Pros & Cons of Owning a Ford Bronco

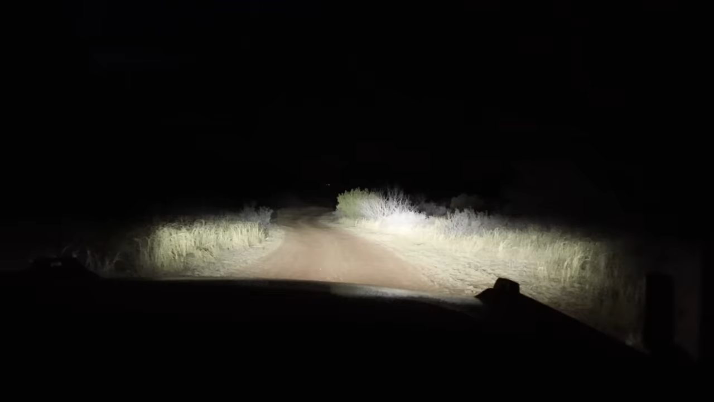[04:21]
We were off-road recently in the dark, and I was really wanting for some more light,